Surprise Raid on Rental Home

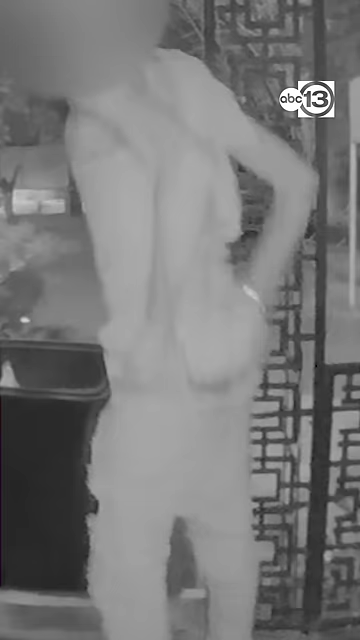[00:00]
Just before 3 a.m., a man rushes inside as a SWAT team rolls up.